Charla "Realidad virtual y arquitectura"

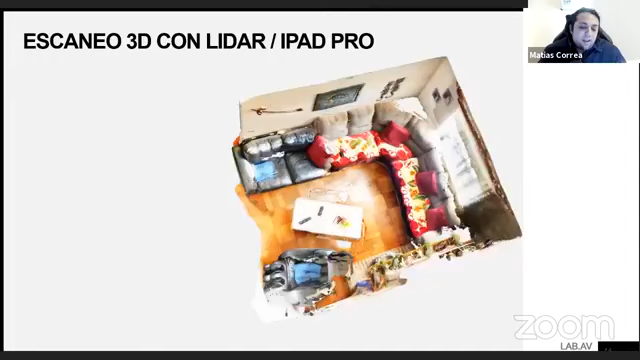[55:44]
Acá les estoy mostrando un escáner 3D que hice de una habitación de mi casa. Este sería el living, y todo esto se hizo en 3 minutos, con un recorrido con un iPad Pro, se recorrió la sala y se crea este modelo tridimensional que además está texturizado o coloreado, ¿cierto? Acá lo pueden ver como en distintas perspectivas, y esto es en 3 minutos. Entonces, especulando un poco, yo creo que estos dispositivos móviles nos van a traer la oportunidad de compartir experiencias de realidad virtual, por ejemplo, o compartir los espacios con otras personas mediante el teléfono,
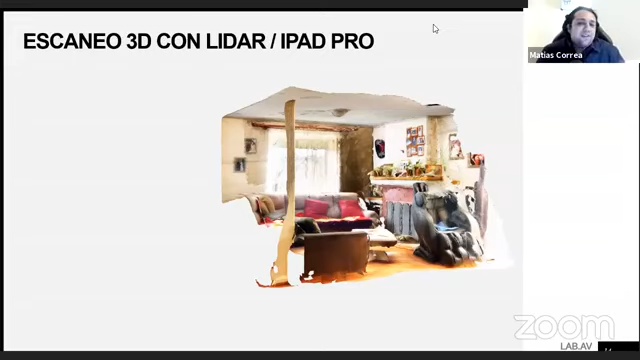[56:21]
tomar un espacio tridimensional, escanearlo, y yo se lo puedo enviar por mensaje a alguien para que esa persona vea cómo es este espacio, una casa que va a comprar, o un lugar donde va a vivir, etc. Y acá también, con estos mismos escáneres, la tecnología de realidad aumentada,